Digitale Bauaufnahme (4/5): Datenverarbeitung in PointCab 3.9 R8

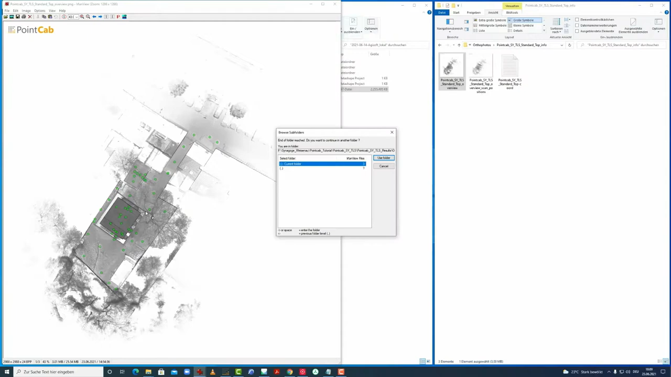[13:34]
Und auch die Koordinaten für die Positionierung, wenn man später diese ausgerichteten Pläne dann direkt in CAD einladen will.
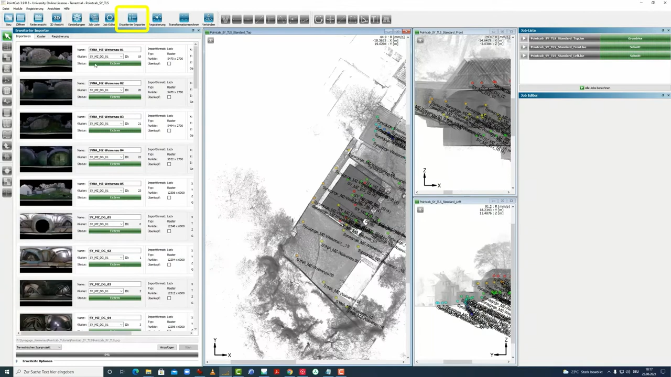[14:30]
Da können wir die einzelnen Scans hier sehen, die wir bereits eingeladen haben. Und mit den Informationen und dem Panoramen,
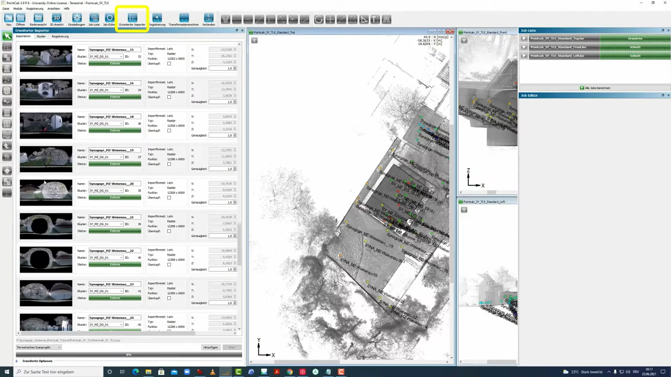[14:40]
die bei den Scans vorliegen, und sehen ganz unten hier, dass weitere Projekte hinzugefügt werden können. Wenn wir beispielsweise hier den aufgeräumten oder beziehungsweise leergeräumten Innenraum des Nagroge haben wollen, vom April 2020 anstelle des unaufgeräumten Raumes
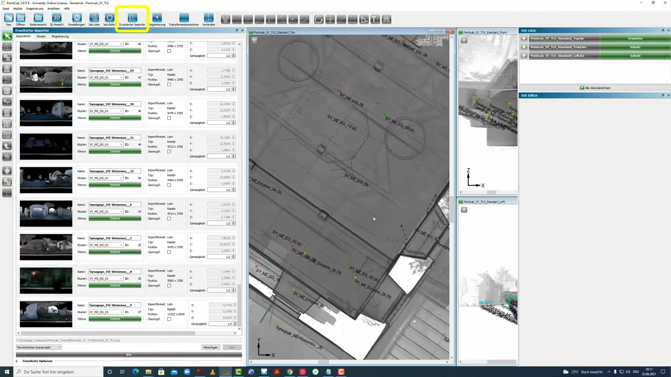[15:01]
hier vom Dezember. Dann können wir hier auf Hinzufügen gehen und gehen wieder auf unsere Daten, auf unsere E57-Punktwolken aus Register und gehen auf den Ordner hier mit dem Datum vom April. und würden jetzt hier lediglich hier die Scandaten hinzufügen, die uns interessieren, und zwar die vom Innenraum, Erdgeschoss und von der Empore.
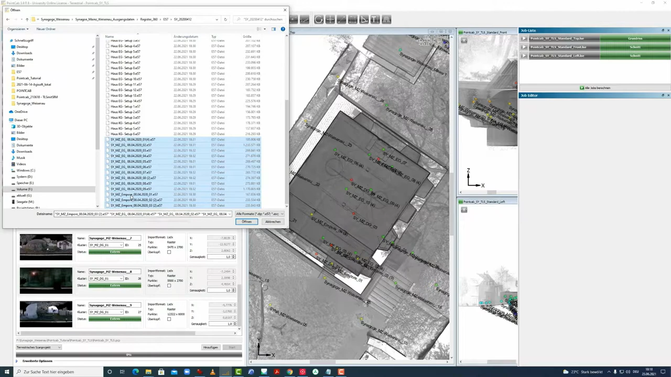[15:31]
Und können dann diese jetzt öffnen. Sind die neuen Scans registriert? Ja, sie sind registriert. Die kommen ja aus dem ein und demselben Register 360 Projekt bei uns. Insofern können wir das jetzt hier anstoßen und können dann sehen hier schon die Vorschau von diesen Scans und können dann jetzt hier den Prozess starten. Dann werden die Daten jetzt eingefügt.
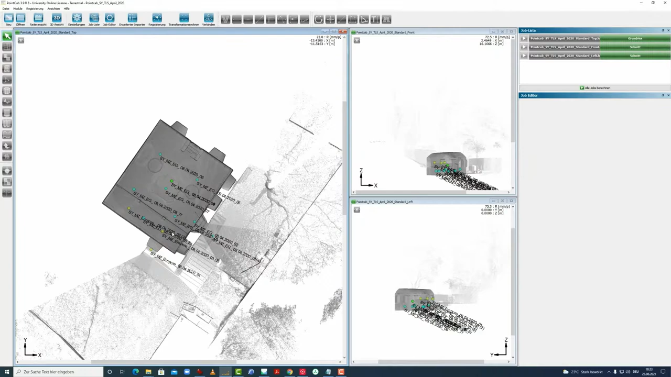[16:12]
Der effizientere und elegantere Weg ist es jedoch, diese Scans, die wir importieren wollen, in ein eigenes Pointcap Projekt zu importieren. Dies haben wir hier getan. Wir sehen hier den Innenraum der aufgeräumten Synagoge. Das heißt, die ist jetzt hier leergeräumt, ohne Bestuhlung.
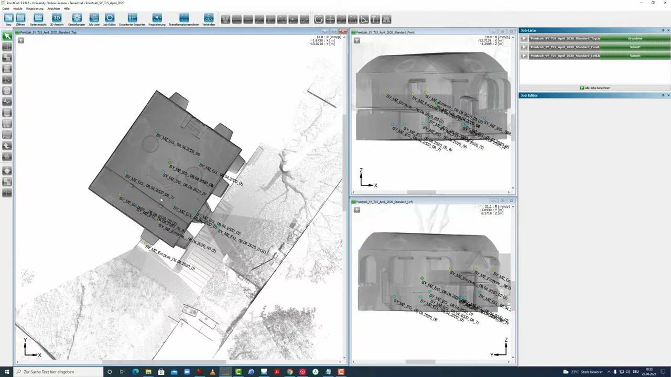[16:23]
Und sehen hier in den inverteten Importer noch einmal alle Scans, die hier vorliegen.
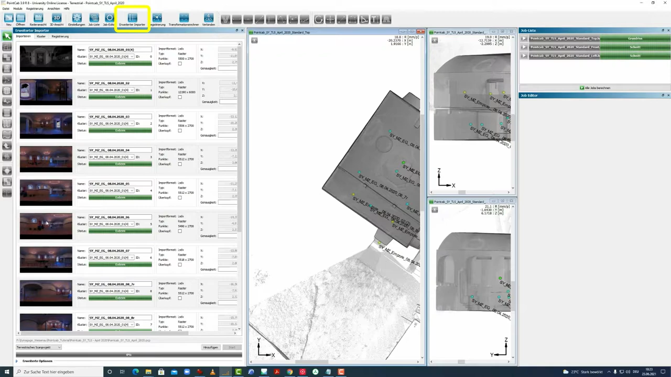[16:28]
Und können dann nochmal hier in das Cluster reinschauen, was wir uns gleich nochmal anschauen.
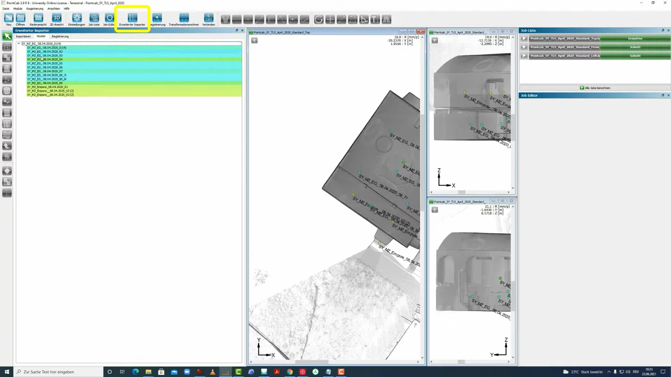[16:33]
Sehen die einzelnen Scans mit der Benennung aus Register. Und können jetzt,
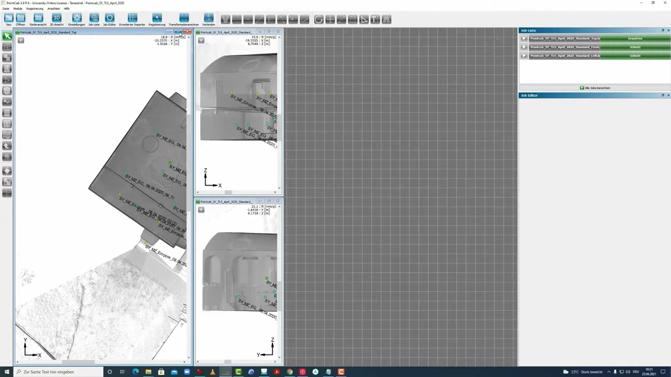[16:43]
nachdem wir dieses Projekt hier neu gemacht haben, das Ganze hier schließen.
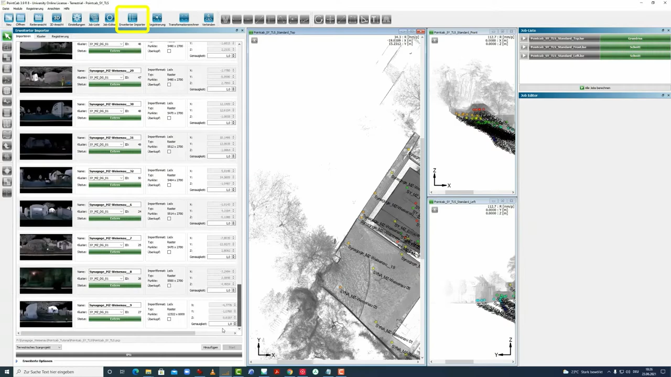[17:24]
Jetzt aber keine E57-Punktwolken, sondern aus dem Pointcap mit den Daten vom April 2020. Gehen wir jetzt in den Ordner mit dem umgerechneten E57-Punktwolken. Und sehen hier auf einmal die LSDX-Datei, in der alle Informationen zu allen Punktwolken drin stecken.
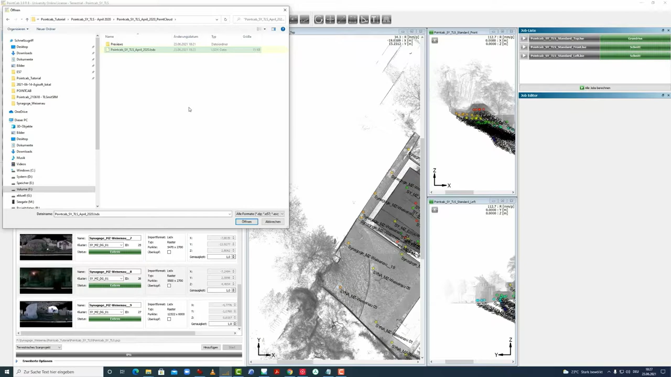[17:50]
Und wenn wir das jetzt öffnen, sehen wir, dass die auch hier alle, dass wir eine Vorschau sehen.